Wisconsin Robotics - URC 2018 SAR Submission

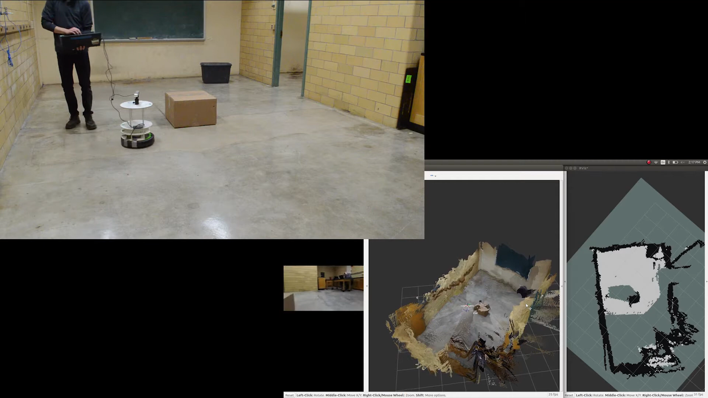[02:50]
SLAM, or Simultaneous Localization and Mapping, allows us to build a map of everything that we've seen using a depth camera and put ourselves inside of that map.
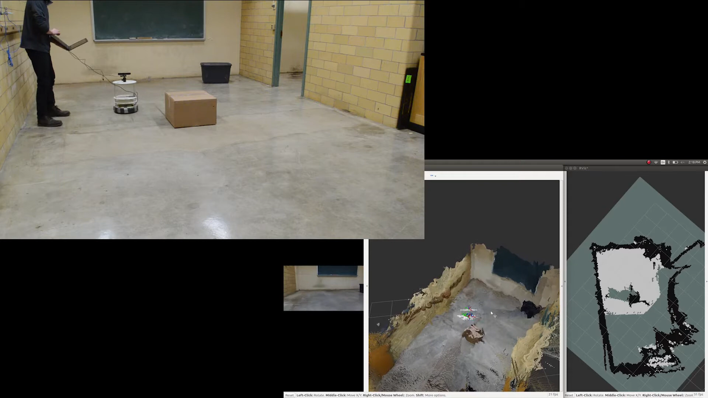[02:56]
By using GPS coordinates, we can set the autonomous system's goal to be the supplied GPS coordinates of the gate.